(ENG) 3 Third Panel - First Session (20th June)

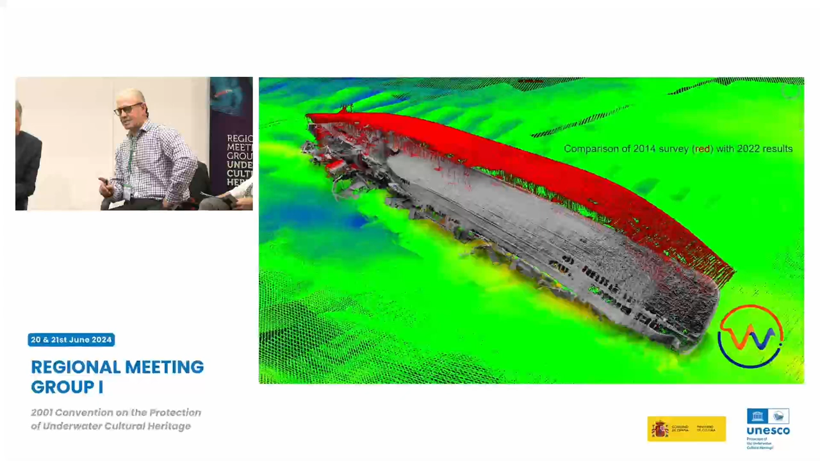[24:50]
The point I'm making is that if you look at the red, Have you got a pointer on here? No. So if you look at the red image, this is from this is subsea. This is using a bit of equipment called multi-beam sonar. So the red is the Derbent in 2014, right?
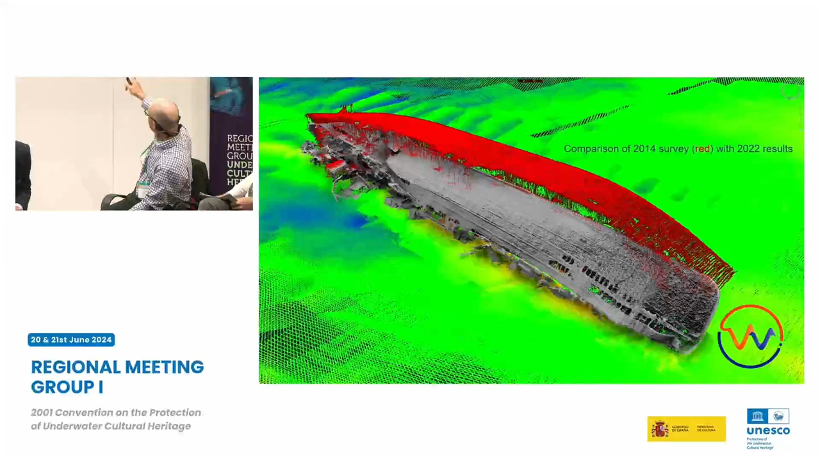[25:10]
And the grey is the Derbent in 2019. And as you can see, the point I'm trying to make is the wreck has changed somewhat. In fact, I would call it a catastrophic collapse at the stern end.
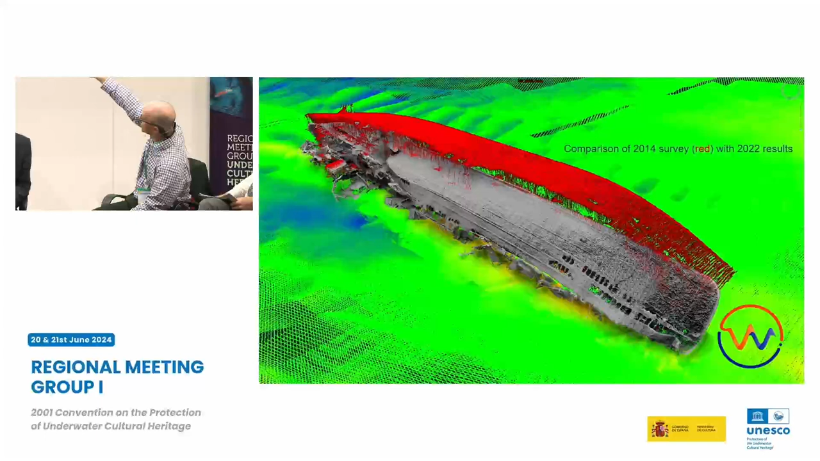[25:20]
It'd be better if I turned the image around, but never mind.
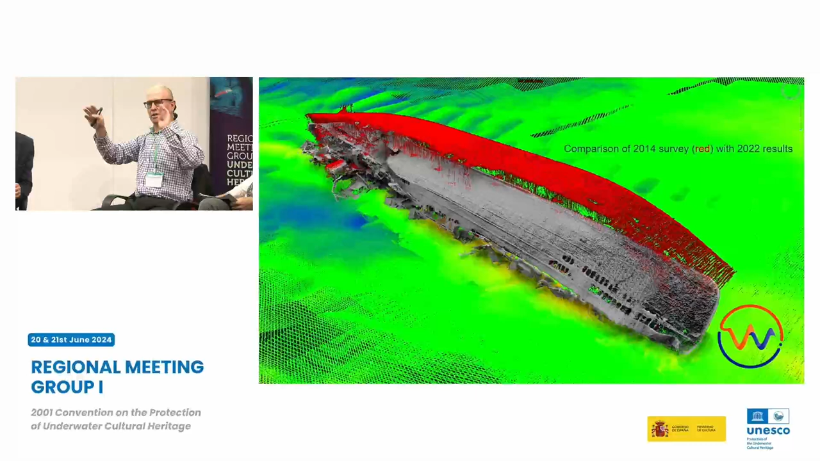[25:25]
Okay, so between 2014 and 19, this wreck has catastrophically changed and collapsed at the stern end, right? We undertook the assessment.
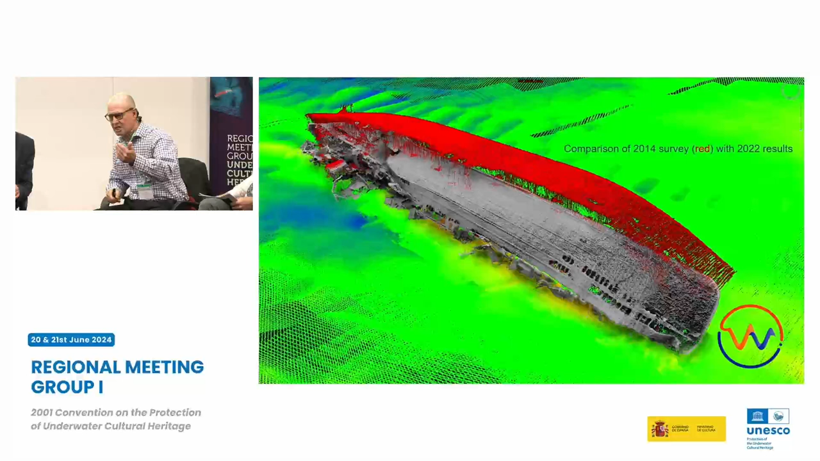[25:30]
Good news story is we didn't find any oil in the tanks, okay?